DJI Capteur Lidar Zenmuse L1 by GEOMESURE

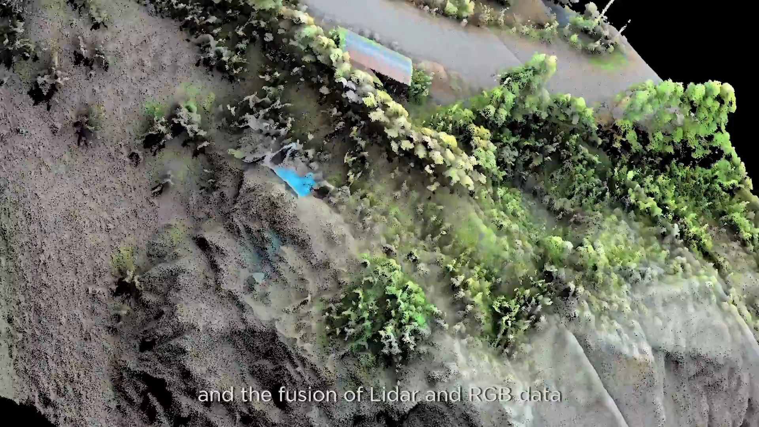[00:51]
and the fusion of LiDAR and RGB data produces effective true-color,
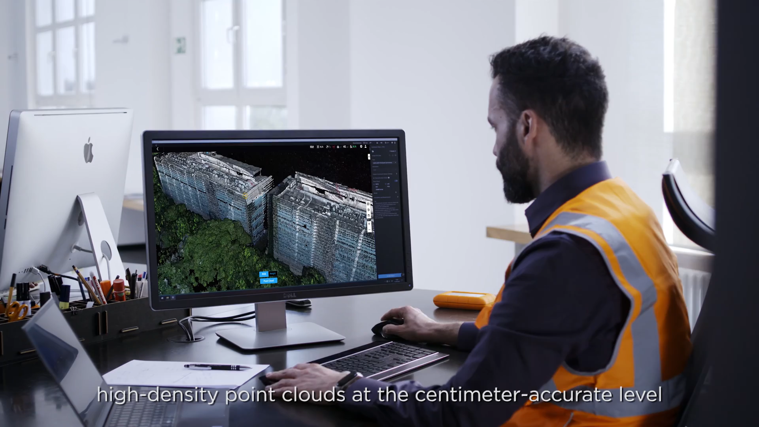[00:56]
high-density point clouds at the centimeter-accurate level.
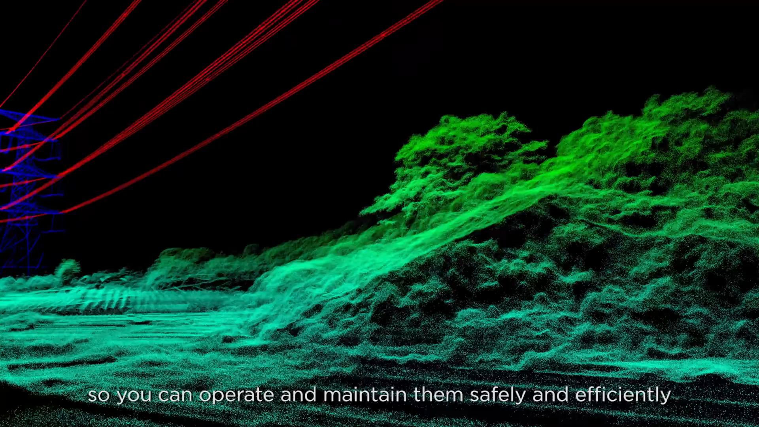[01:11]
In heavily foliaged areas, its multi-return capability can
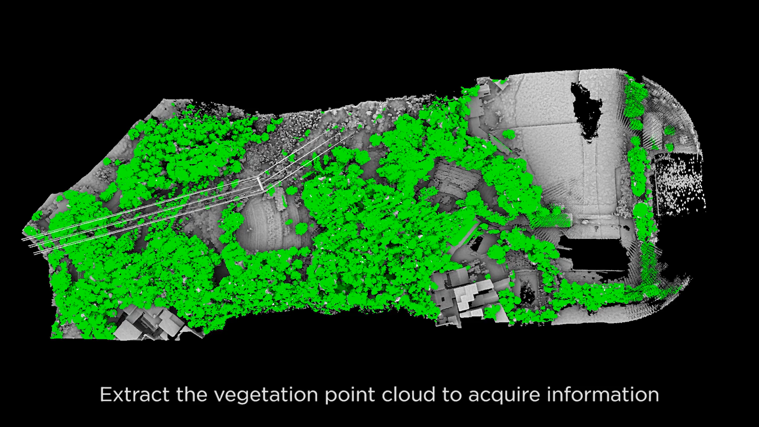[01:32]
canopy width, and height.
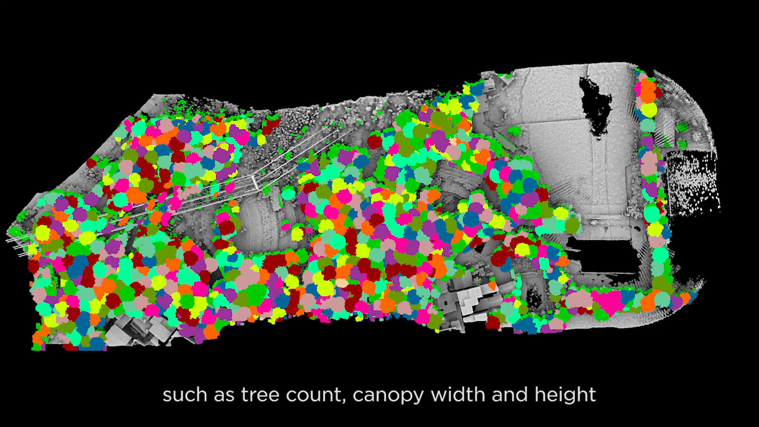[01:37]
The remaining ground surface data can then be used to generate
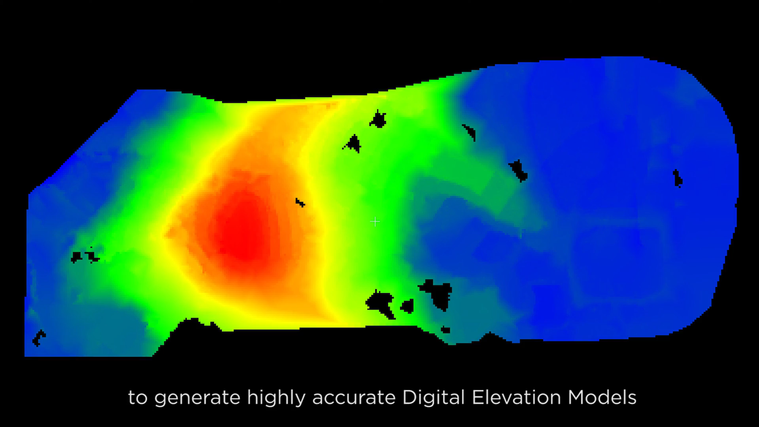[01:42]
highly accurate digital elevation models for topographic maps.